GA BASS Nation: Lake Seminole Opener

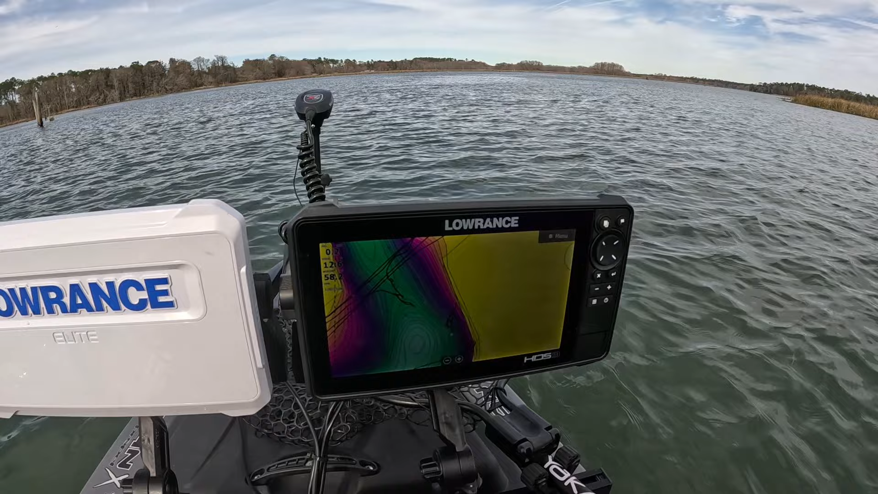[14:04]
So this is where the main ditches and depressions and deeper holes are. And then the grass starts right there in that purplish area. And so the fish are in and out of there. And if you have timber, that's even better. I gotta get out of here.